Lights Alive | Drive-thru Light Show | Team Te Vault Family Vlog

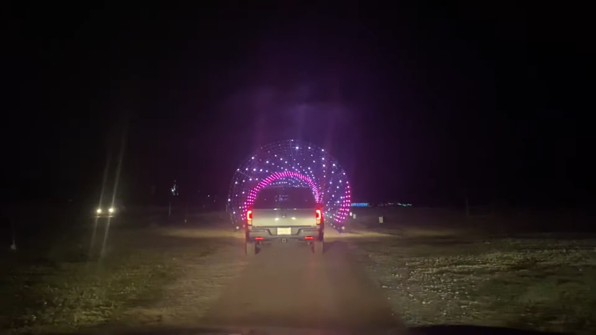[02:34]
All right, we finally are entering.
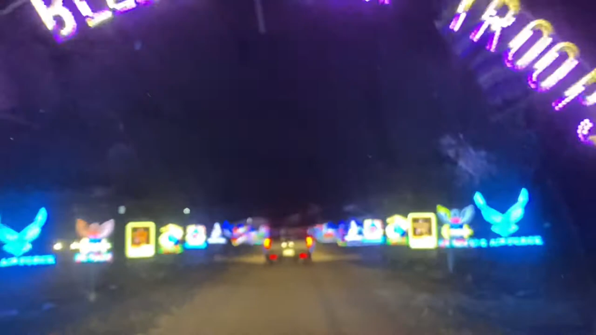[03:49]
Air Force is first. Yep, these are Navy.
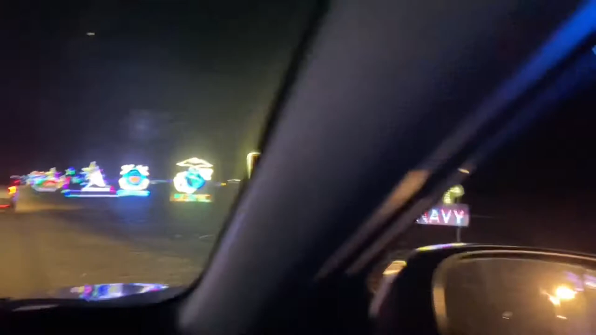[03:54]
Our military, U.S.
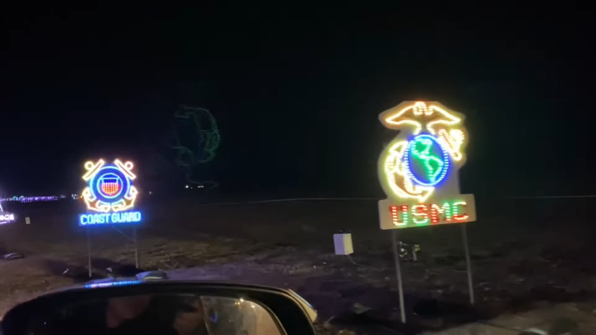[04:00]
Navy, Air Force, Coast Guard, Space Force. Look at that.
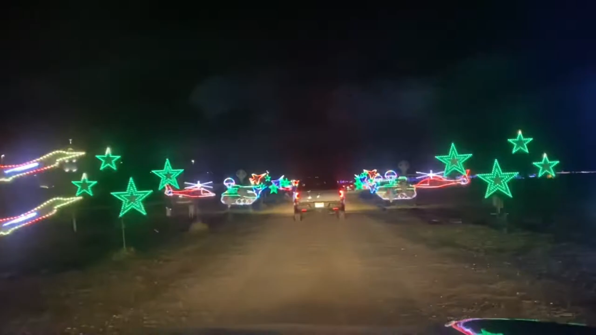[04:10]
Got some stars in there, some helicopters, some boats.
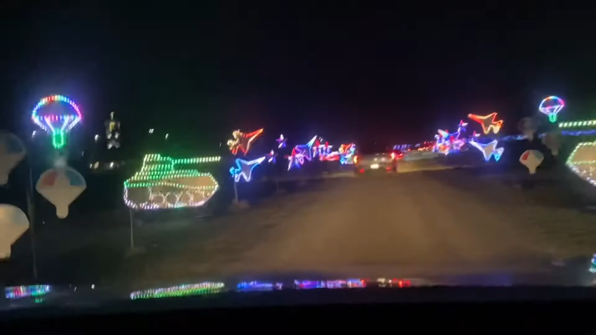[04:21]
As a tank. Mommy, where's the bow? Oh, we passed it. Oh, there. Well, you will see a helicopter here, buddy.